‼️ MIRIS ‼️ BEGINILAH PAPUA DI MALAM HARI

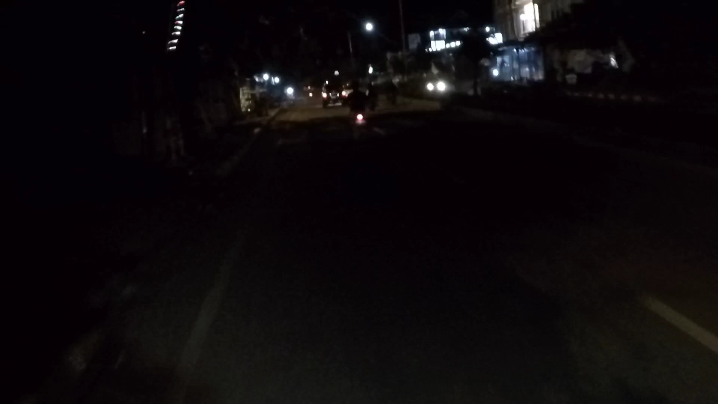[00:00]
Halo teman-teman, selamat malam bersama channel saya Papua 1080. Dalam video ini kondisinya memang malam hari di salah satu kota di Papua, yaitu Kota Abipura, dengan kondisi yang ya seperti beginilah, teman-teman bisa melihat sendiri.
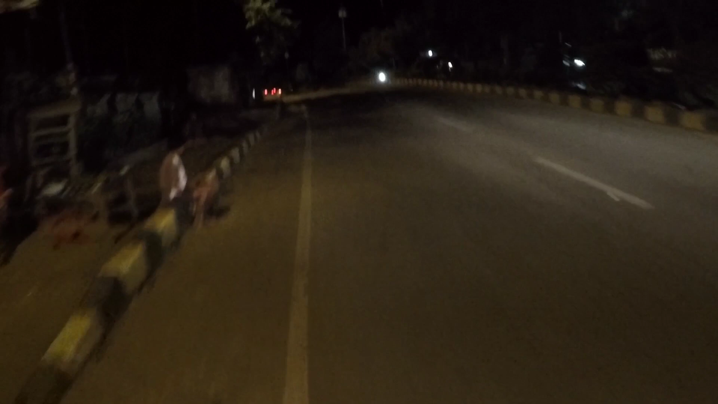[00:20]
Dan saya kembali seperti biasa, saya menyapa teman-teman yang ada di Kalimantan, Sumatera, Sulawesi, Jawa, Bali, NTT, dan khususnya yang ada di Papua. Selamat malam, semoga kalian sehat-sehat saja. Jangan lupa untuk like, komen, dan subscribe agar channel ini dapat berkembang di kemudian hari. Dan kondisinya seperti ini, teman-teman bisa melihat sendiri, gelap dengan lampu penerangan yang berjarak satu ke tiang yang satu agak jauh ya teman-teman. Oke teman-teman,
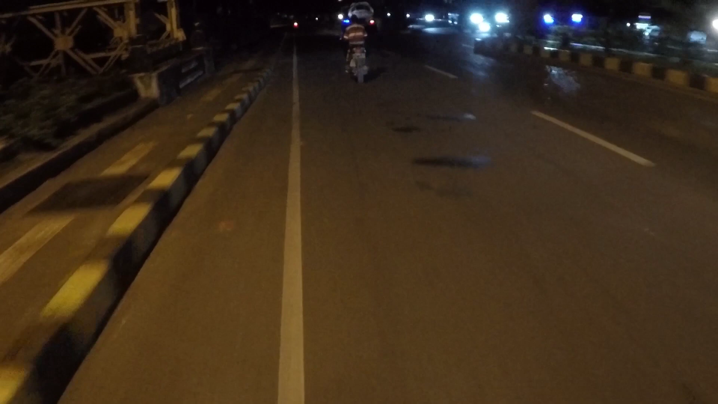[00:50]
ini sekitar pukul jam 18.30 waktu Indonesia Timur atau jam 6:30. Teman-teman bisa melihat sendiri. Dan info terakhir yang saya dengar di media bahwa besok pagi atau besok sore atau besok malam Wapres kita Ma'ruf Amin akan datang ke kota ini, dan dalam kunjungan kerjanya dilaksanakan selama 5 hari. Jadi ya mungkin besok agak macet atau agak rame,